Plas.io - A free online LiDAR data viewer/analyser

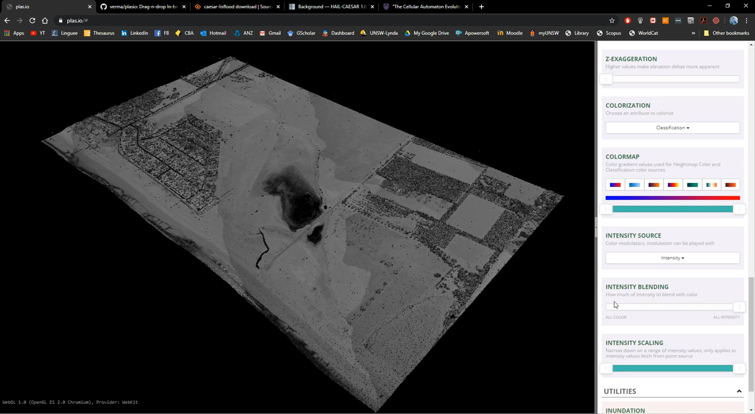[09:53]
so you can change to high map or inverted or normal grayscale but let's keep it with intensity but still you cannot see anything why because there is a blending mode here you have to reduce the blending mode here or increase it as you can see here okay and then you can create different or you can use different methods of visualization so let's reduce it you can see purple
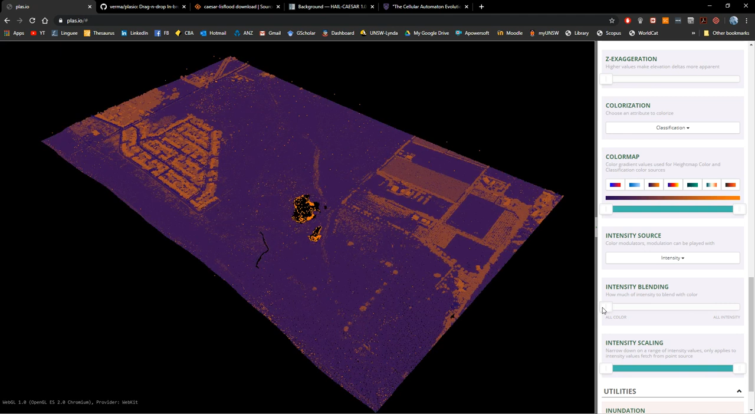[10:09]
the ground and colored all the vegetation and green area intensity represents the intensity of the source each at the moment the scanner did uh did the data collection the intensity of the source corresponds to the intensity of the part of the ground or the or the greenery or building uh that is bounced back to the sensor so the sensor can identify what type of surface um the signal
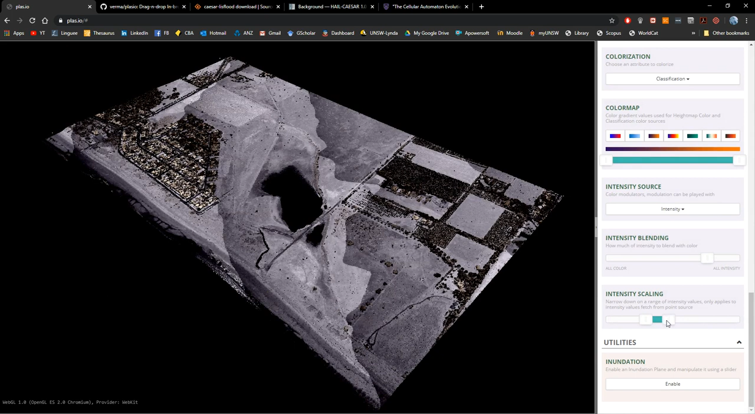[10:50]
has hit it that that's the basic idea of the intensity and we also have intensity scaling and this can help us to create more contrast this is high contrast less contrast and this is the full range i wanted to have it a little bit lighter and with a little bit more of contrast that's enough
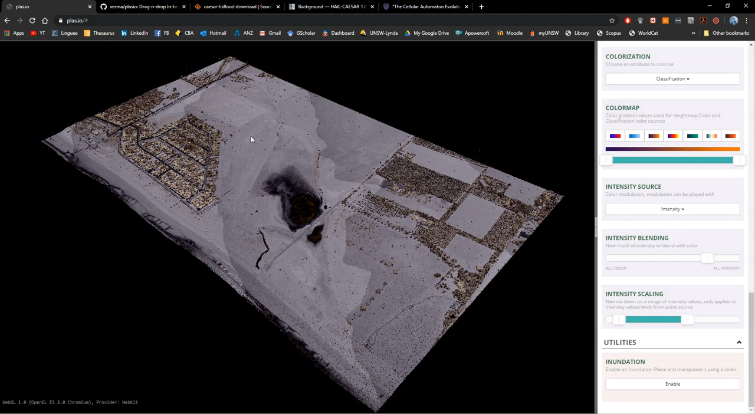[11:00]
and so we have this model okay that's a good way of showing things um now we reach the point of um i think i described
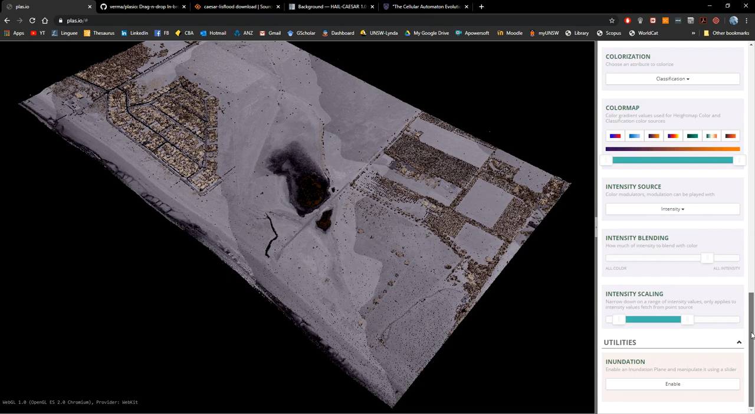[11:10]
most of the tools but the last one is inundation so when we enable this what it's creating it's creating a a parallel
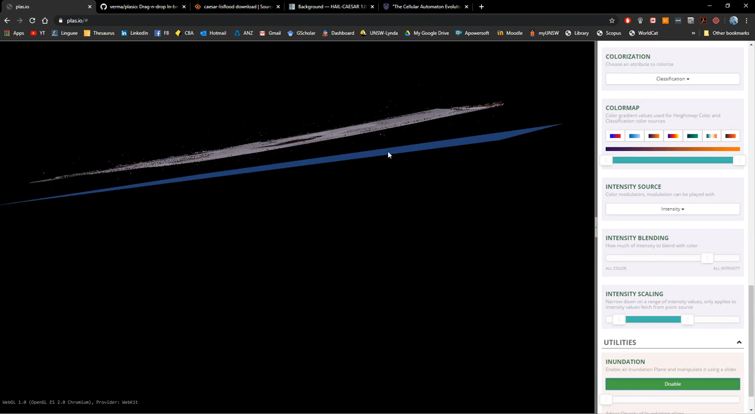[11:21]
or a flat and path plane that can be manipulated using the sliders
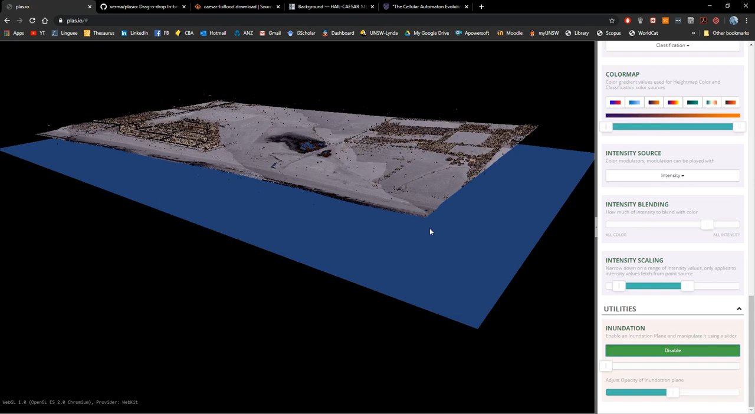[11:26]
here so this is the opacity of the plane let's make it less opaque and then let's increase the height slowly so because this is some coastal area it will help you to visualize how this inundation occurs in the in the coastal area okay but here is we need to use this tool with caution this inundation or flooding tool is not a precise tool in which it considers many other
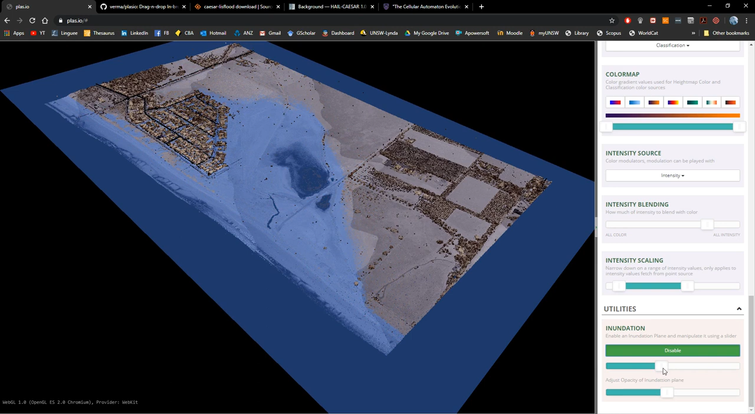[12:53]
erosive processes that occur when there is a massive flooding or a flash flooding okay so we just use it with caution when we increase it here behind we can see the progression how is this inundation happening but put attention to this when we change the angle of the perspective
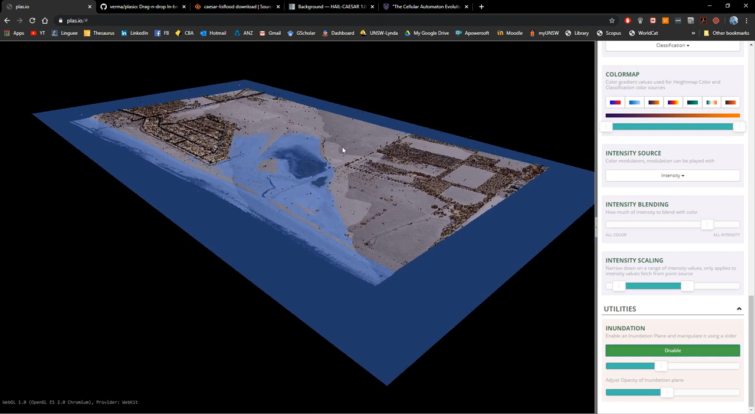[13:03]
the areas that are appear to be under water change in some cases and why does this happen this is happening because there are gaps in between these points and what you are seeing here is the is the color between the gaps so the best method
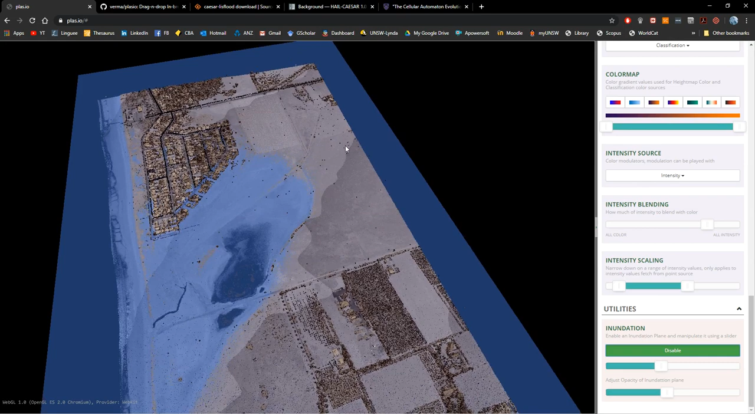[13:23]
to visualize this to be a bit more precise is just to use the top view because in the top view you will have the plane uh orthogonal or parallel to to the view and so you're not going to have this issue and then you cannot zoom in and out or change the angle so you will have a more
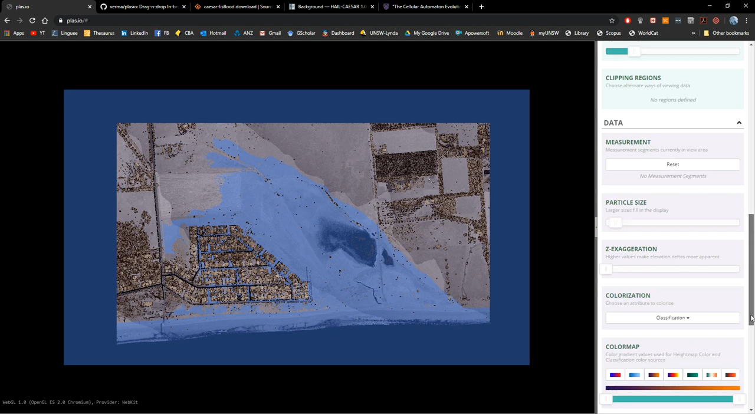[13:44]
precise let's say um view of this inundation map now if you want to um animate this simply you can use a screen video recorder exactly like the one i'm using to
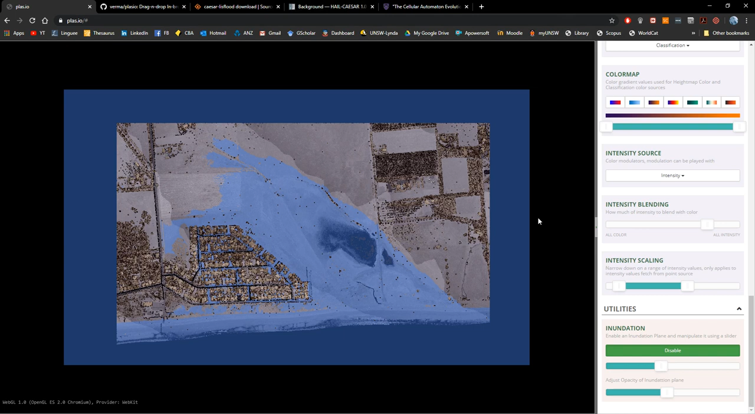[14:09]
make this video or you can also import the screen captures to um let's say another um software like photoshop so how we can do that so let's imagine let's change this to the beginning of the in flooding you see that the water is flowing through this little creek and then going into this basin so let's smoothly work on it this is the first stage so we you
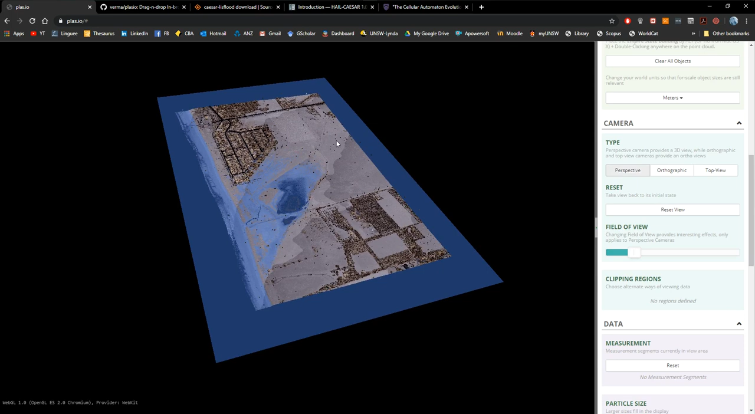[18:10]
um point cloud you just have to go to the browser and let's check this for example um this one that is a bit more dramatic
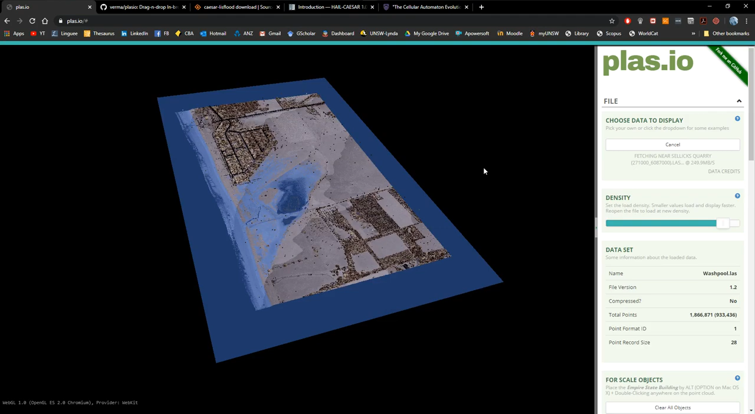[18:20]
and you will see that the inundation is still on so let's disable it and so the settings of the previous of
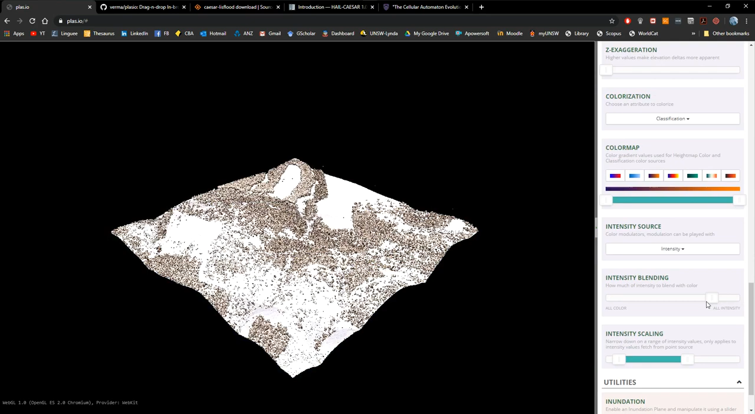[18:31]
the previous um visualization are still there but you can see here
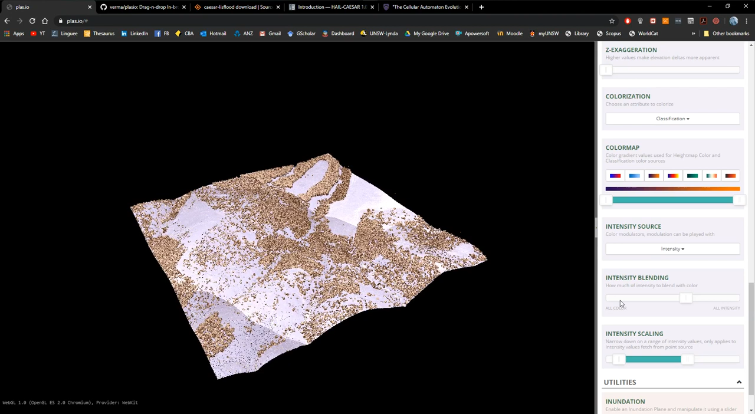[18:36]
um intensity range is too too large so let's
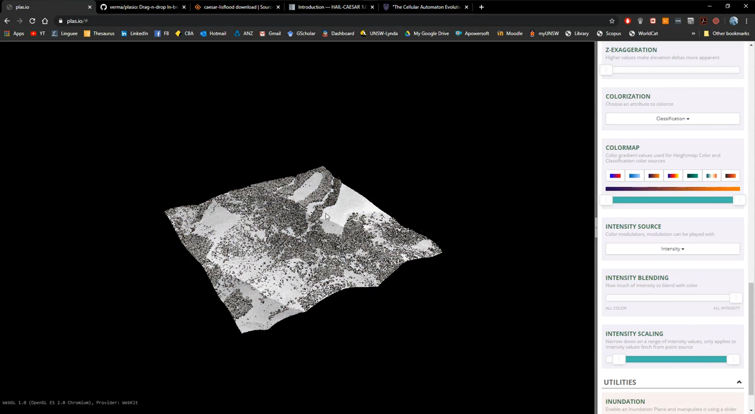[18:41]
go there and you can see that this topography is a bit more dramatic and so we can create again the inundation and you will understand here you understand here um
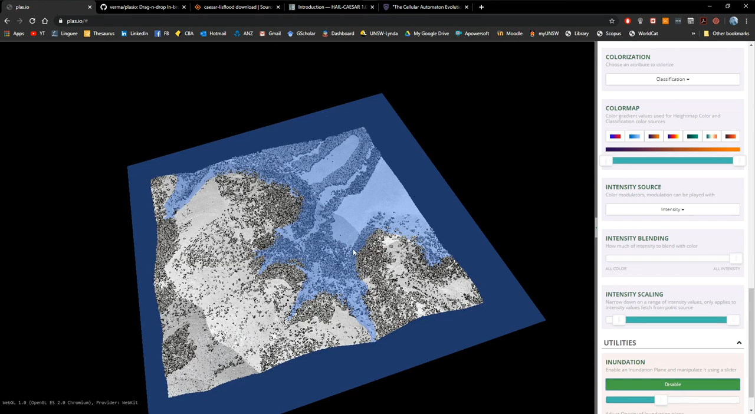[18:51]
the logic is very simple it's just a plane that is moving so there are many other factors that will depend and like for example the location of this vegetation or the type of soil so
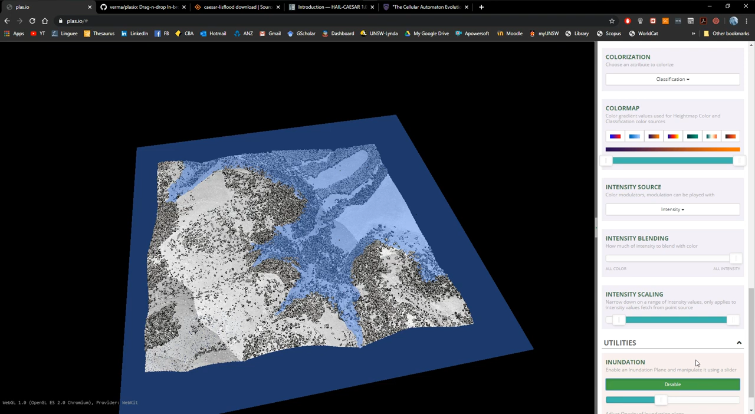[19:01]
you need to be very careful when using this tool but it's so far useful because you will see how the water will um will go up will increase in height and other things that you need to consider that the water will continue flowing down downward so it may not happen this in particular for this location but it helps you to animate or understand topography a bit more so i hope this video is helpful for for all of you special